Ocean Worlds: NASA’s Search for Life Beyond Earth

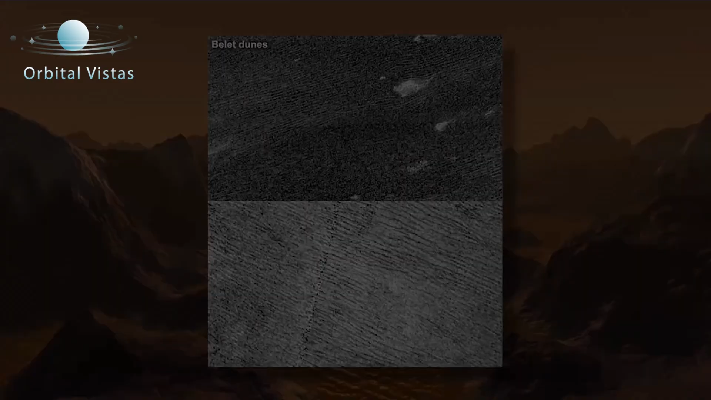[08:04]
So on Titan you can find dunes.
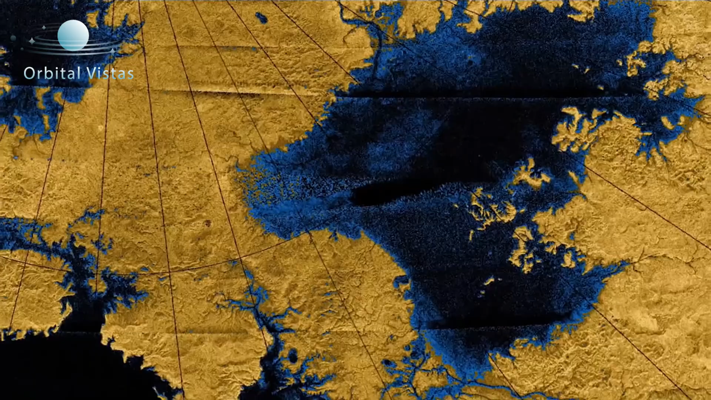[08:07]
You find lakes, there are river channels.
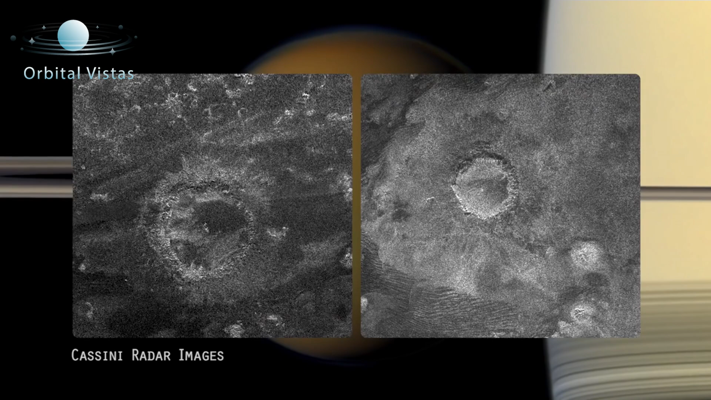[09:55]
Impact craters can generate impact melt and there's
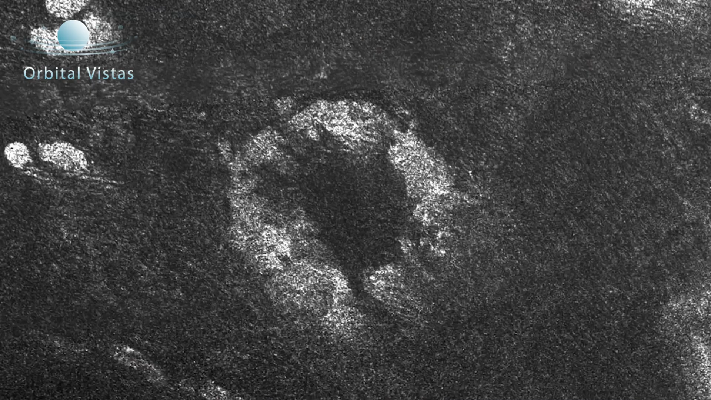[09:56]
a potential for possible cryovolcanism to erupt some liquid water onto the surface. So we know that there's a rich organic chemistry going on in the atmosphere.